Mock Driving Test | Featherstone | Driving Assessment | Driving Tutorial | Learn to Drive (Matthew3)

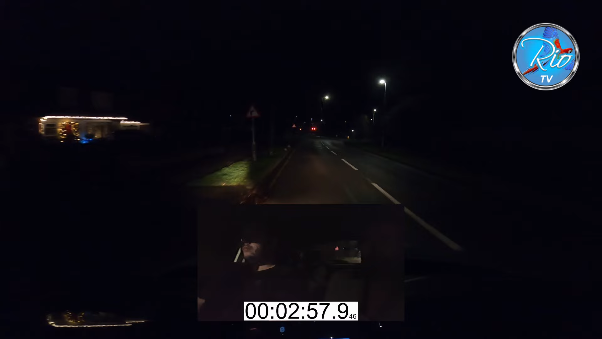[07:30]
When you get round this bend here, there's a roundabout, and I want you to turn left at the roundabout, please. And then at the traffic lights, turn right.
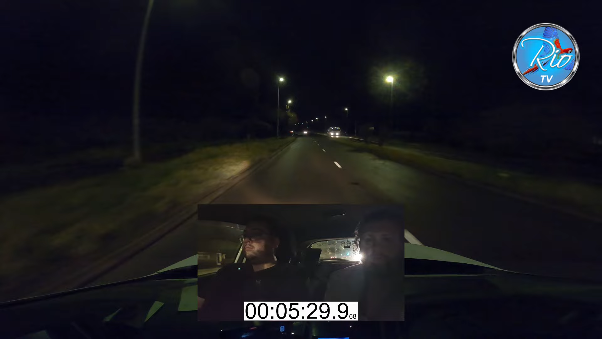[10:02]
these vehicles going past you. Allowed to carry on. I think they're exceeding the speed limit to do that. I would say so.
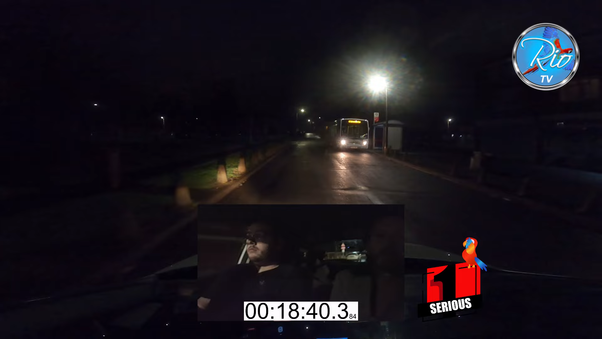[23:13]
Behind this car by the wheelie bin. That's it. Just get nice and close. Don't worry about the dropped curbs, but get nice and close. A little bit more. That'll do. Thank you. That's perfect. Now take a breath, and then when you're ready, drive away.
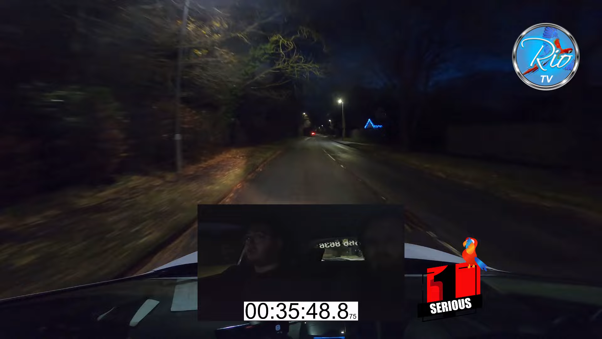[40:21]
Thank you. the end of the road, turn left.